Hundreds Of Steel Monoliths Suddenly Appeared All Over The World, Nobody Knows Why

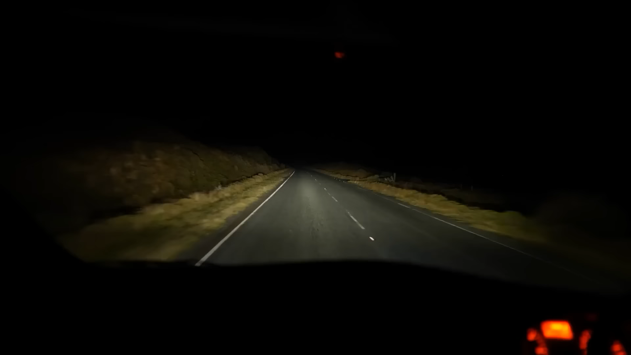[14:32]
embarked on a nighttime journey to the monolith, aiming to capture some striking images using a technique called light painting, the quest to unravel Utah's secret.